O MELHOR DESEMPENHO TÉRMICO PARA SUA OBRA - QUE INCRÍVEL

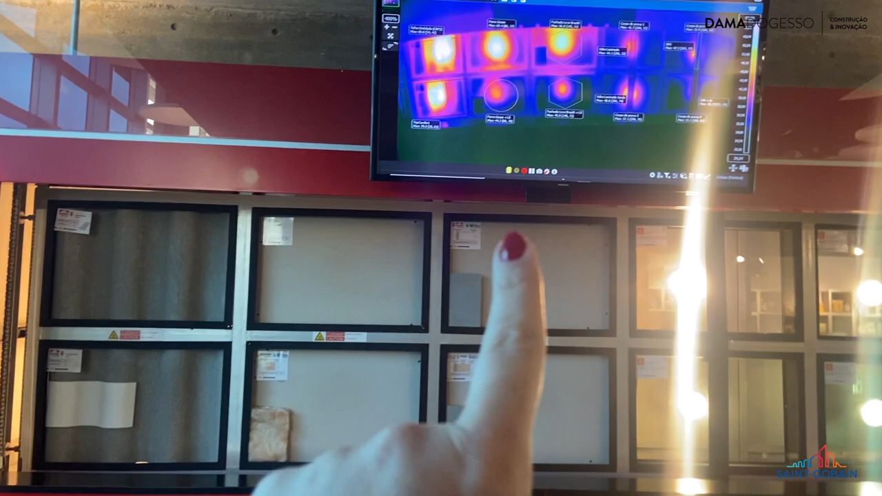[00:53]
Paredes de fachada. Ele tem de vidro. Aquele ali eu vou pular, que não é minha especialidade.
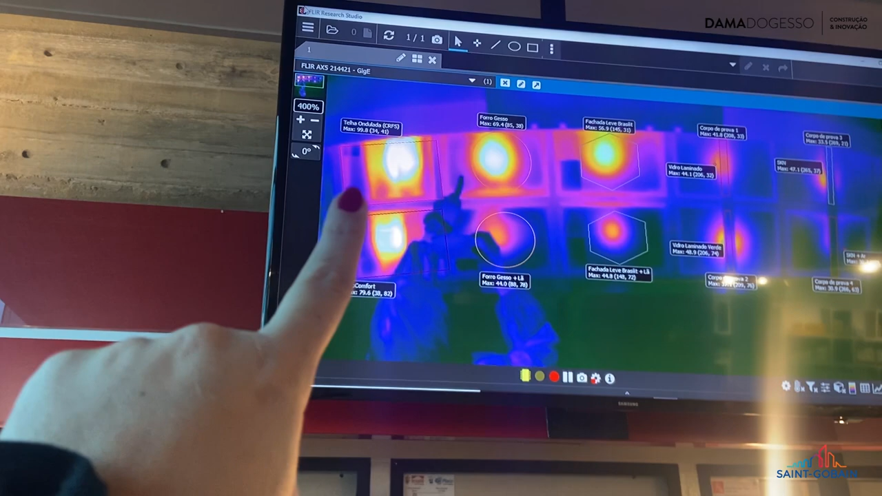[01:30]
Não é que é... Essa aqui, tá vendo? Ó a diferença.
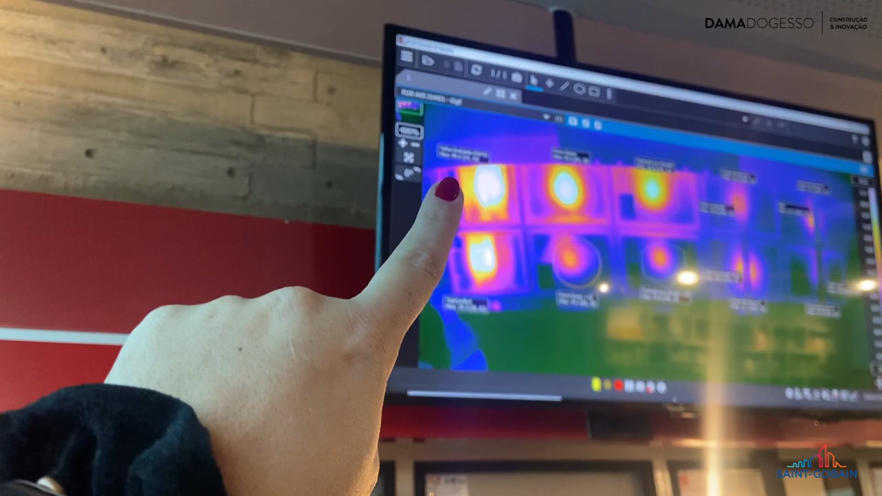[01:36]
Aqui passa muito mais calor. E aqui passa bem menos calor. É a diferença da fibra ou cimento tradicional e da top confort.
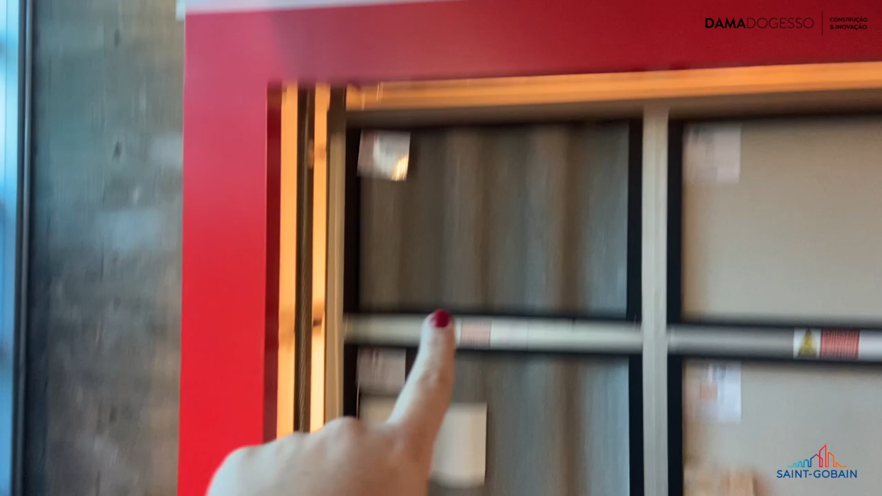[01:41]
Então, pra galera que mora num lugar muito quente ou muito frio, vale pro frio também, tá, gente?
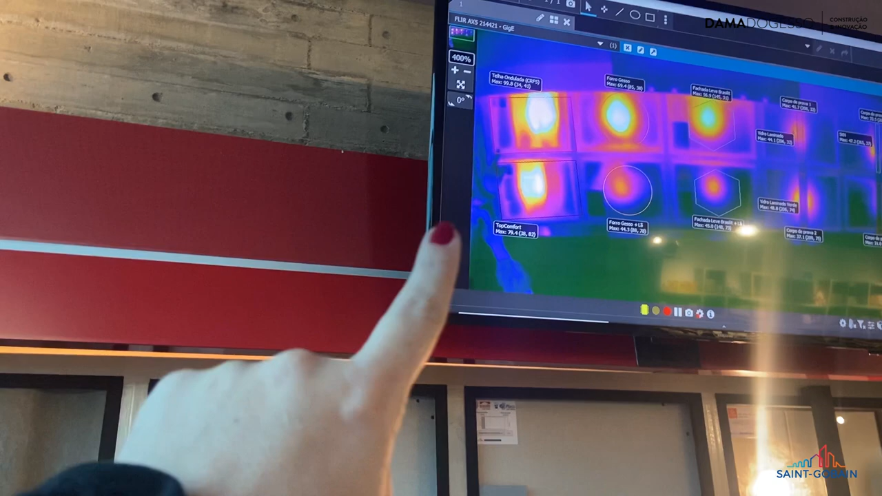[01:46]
Você vê como é que uma besteira de uma telha faz diferença.
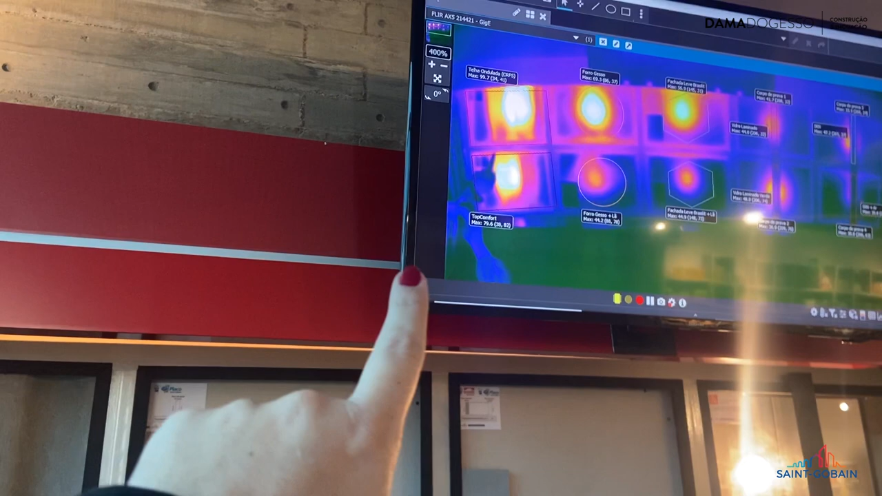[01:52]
Agora vamos olhar o forro. Quem me acompanha há muito tempo sabe...
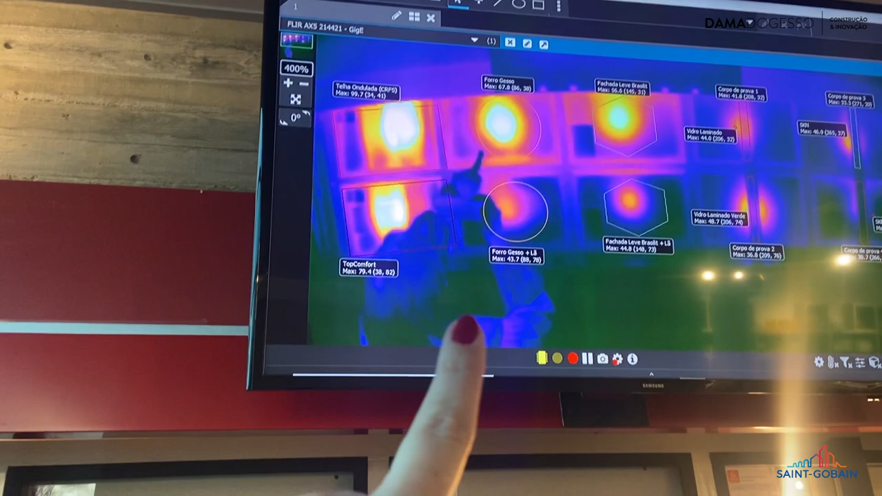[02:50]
Olha só, não falei que aqui é frio? Não tem quase nada? Deixa eu sair aqui, ó. Não tem calor passando. Aí você vê.
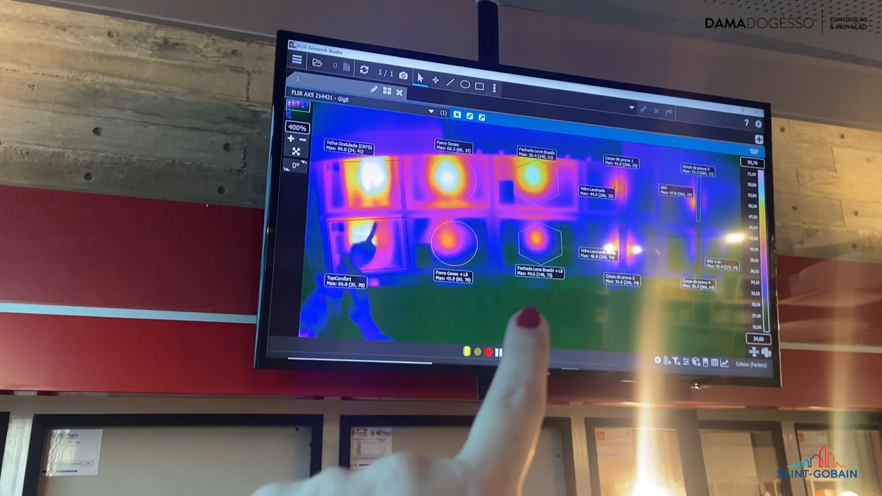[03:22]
Olha aqui embaixo. Cadê a bola amarela? Não existe bola amarela. Gente, chocante, né? Isso aqui é muito bacana pra quê? Você tá vendo a prova viva.